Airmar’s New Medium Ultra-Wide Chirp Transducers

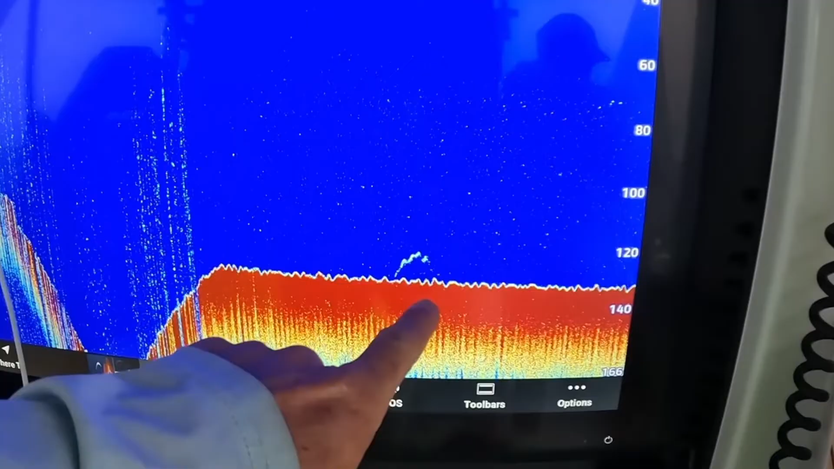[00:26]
With 40 kilohertz of medium frequency bandwidth and an ultra-wide beam, you can find them shallow and pinpoint them in the deep.